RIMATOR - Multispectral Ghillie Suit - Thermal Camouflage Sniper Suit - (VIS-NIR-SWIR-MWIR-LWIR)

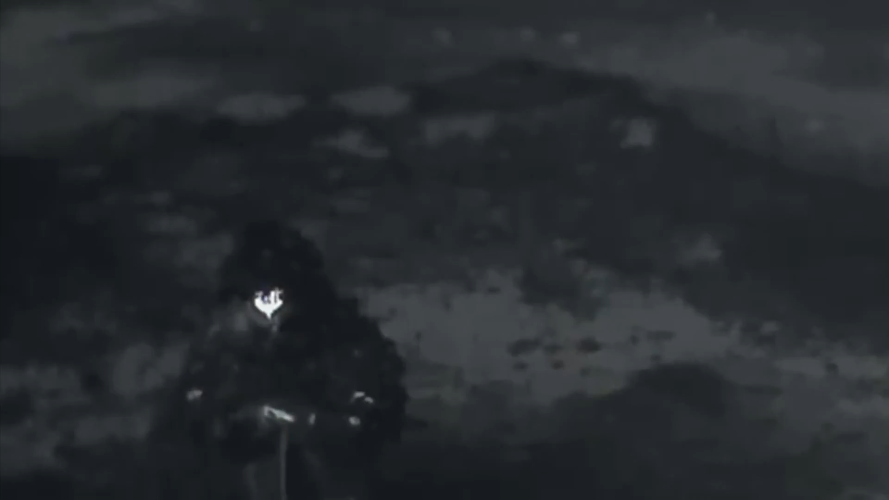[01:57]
The 3D materials is fire-retardant and extremely effective across the electromagnetic spectrum.
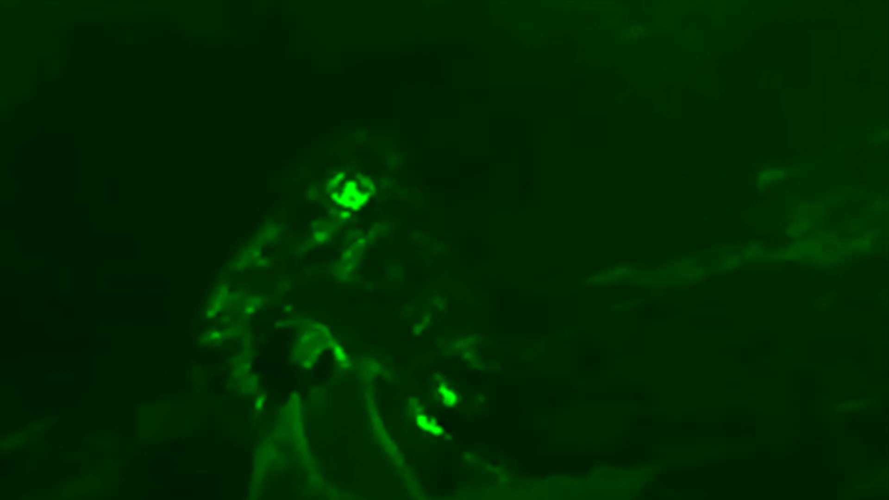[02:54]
Here an example of the anti-thermal effectiveness of ProApto remator suit.